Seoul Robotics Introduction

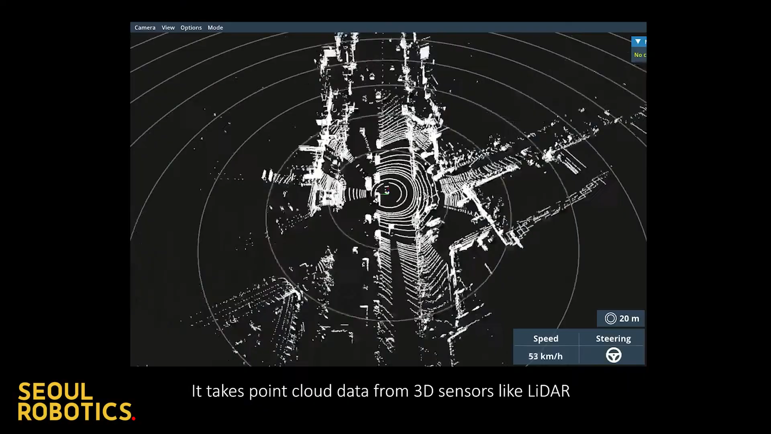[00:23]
It takes point cloud data from 3D sensors like LiDAR and
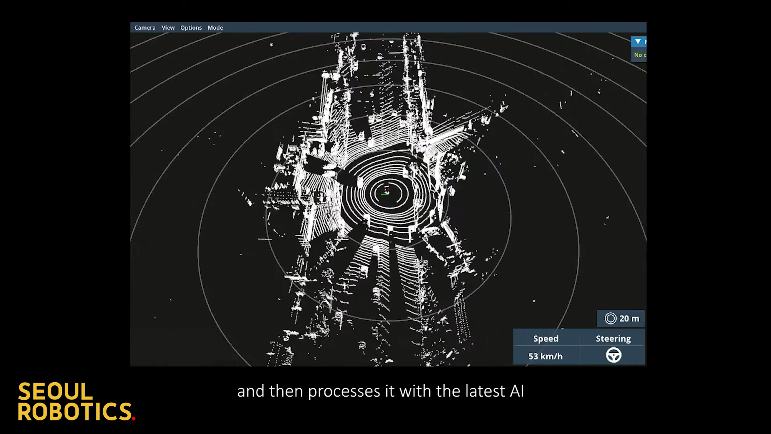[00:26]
then processes it with the latest AI to help robots to recognize their environments.
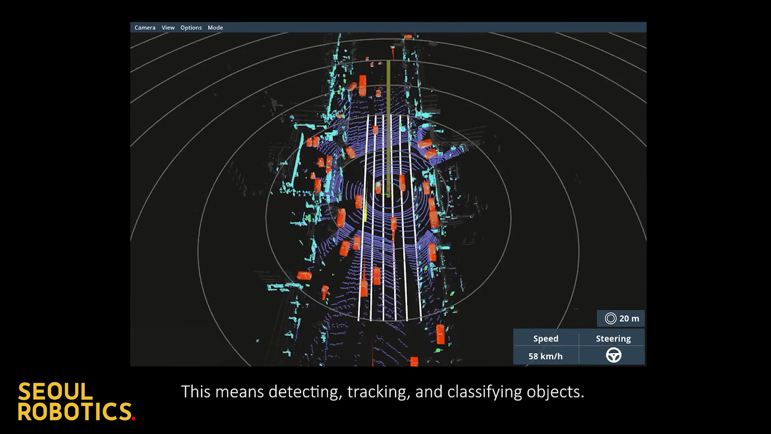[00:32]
This means detecting, tracking, and classifying objects.
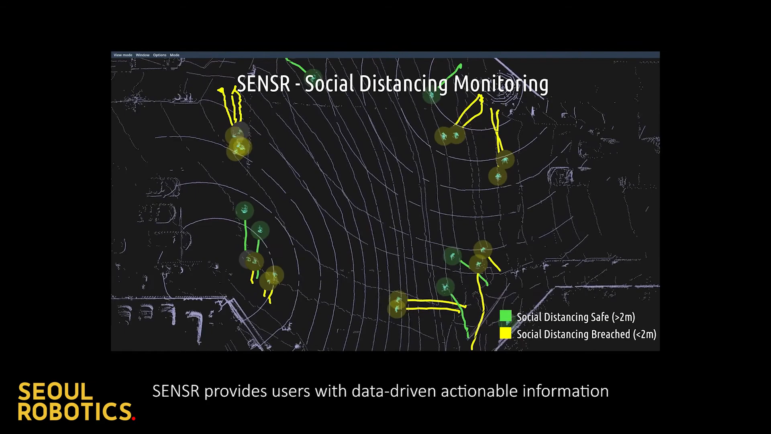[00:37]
Sensor provides users with data-driven, actionable information for various applications,
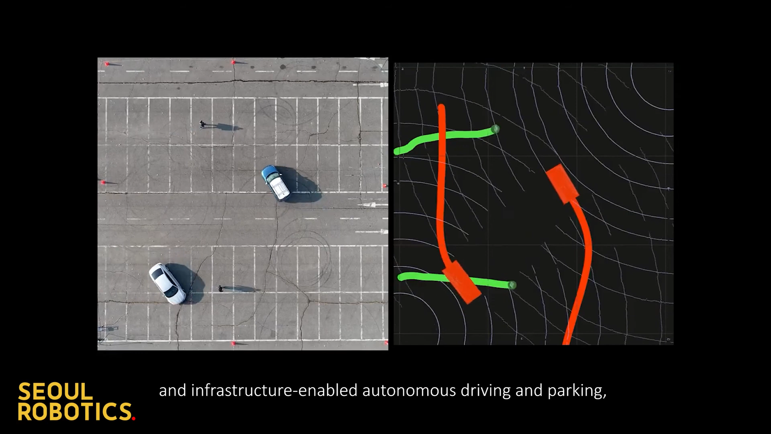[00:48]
and infrastructure-enabled autonomous driving and parking using V2X connectivity.
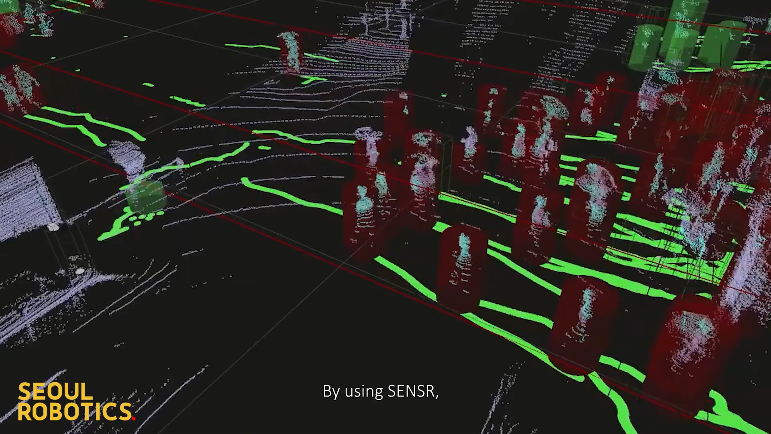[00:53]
By using Sensor, you can utilize any type of LiDAR and 3D sensor to provide you with the perception needed for mobility,
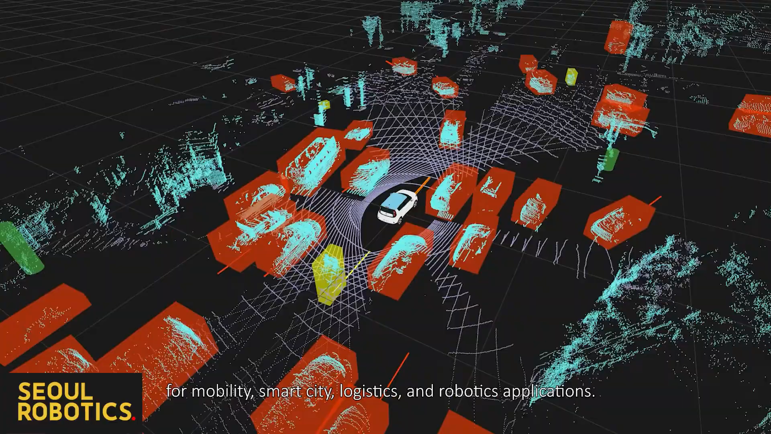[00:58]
smart city, manufacturing, and robotics applications.